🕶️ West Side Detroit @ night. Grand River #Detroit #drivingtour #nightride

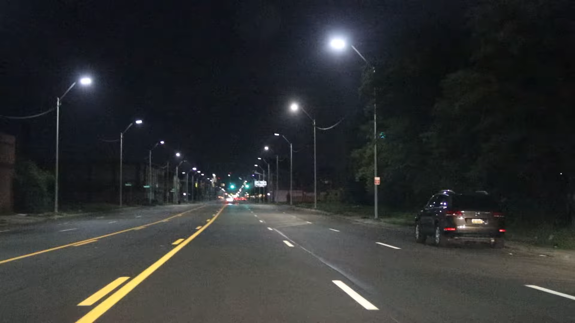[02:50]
Oh yeah. It's a beautiful night and this is what it's like. Very quiet. If you're not familiar with Detroit. If you see like, I'll angle my camera to the right. You see those green lights blinking. Like on top of that store.
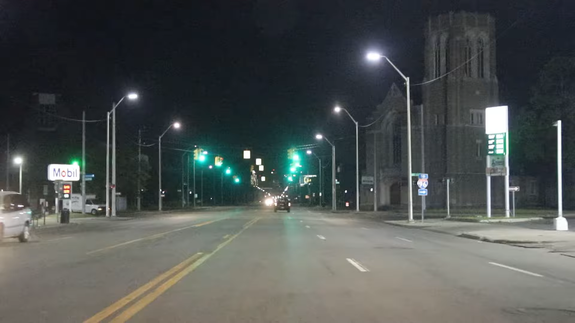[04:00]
This is West Grand Boulevard. The roads are pretty nice. I don't know if you can see in the video, but the buildings up ahead, obviously, is the downtown area. That's where we're going to, so.
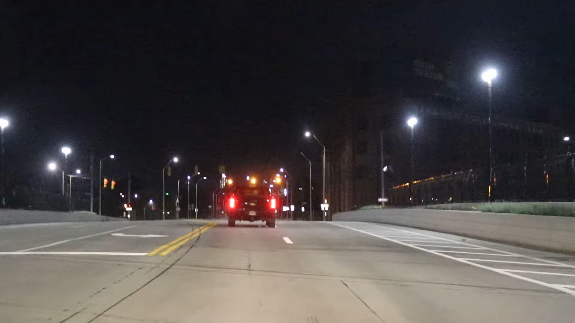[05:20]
So I do the photography and the videos. So, yeah, I appreciate all the support. And this is right under us is I-94. So Grand River and 94 area.
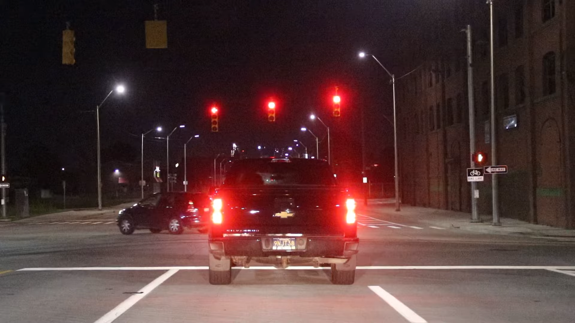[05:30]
But yeah, it's, uh, I think I have about 715, 715, 715 videos I've done.
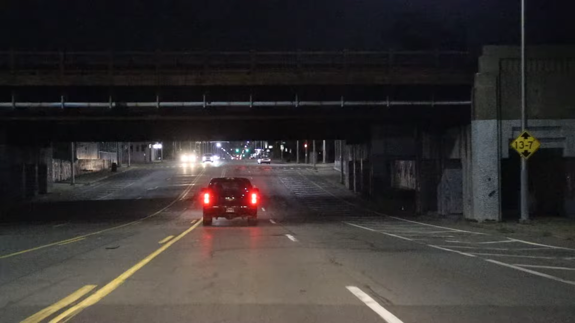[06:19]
Right here, this light. Detroit's really building a lot. A lot of restaurants, a lot of different places. Tearing down a lot of buildings. I think we're going to go in like 2 seconds. Alright. I hate stopping when I'm doing a video. We'll keep going. We should get downtown in about 7 or 8 minutes.
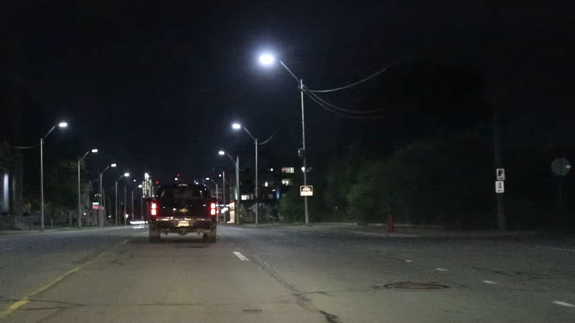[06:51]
Kinda angle my camera a little bit to the right. So you're not seeing just the road. This building coming up right here has got a lot of nice artwork on it.
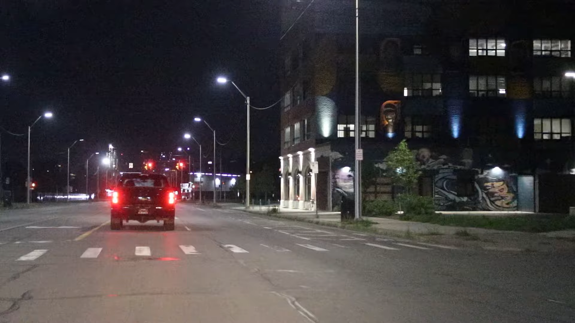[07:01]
I think some artists have their studio up in there. This is 14th Street, this light.
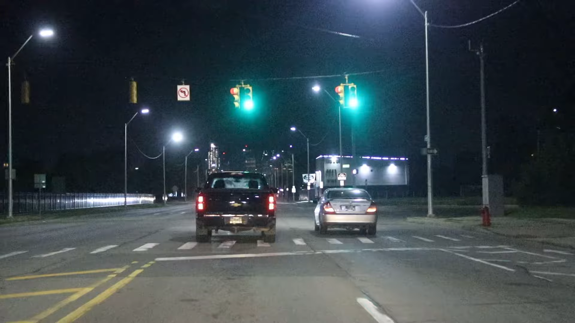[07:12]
This whole area right here is pretty safe too, even at this time.
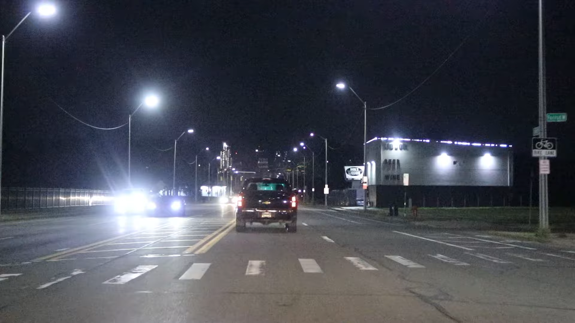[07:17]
Still always got to be careful 24-7 but, you know, just right around here in general. It's a pretty safe area. Getting towards downtown. I hope we make all these lights. This is Rosa Parks Boulevard right here. Getting towards downtown.
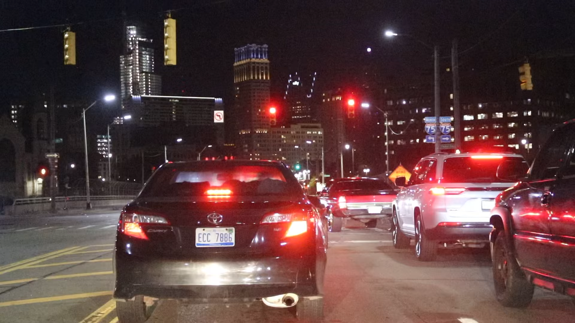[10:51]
How much farther did they go up ahead? Not that much. Maybe 10 feet. Nice car way up there. But yeah, these drivers, I don't know what's happened. In the last couple of years, it feels like the drivers are getting worse and worse.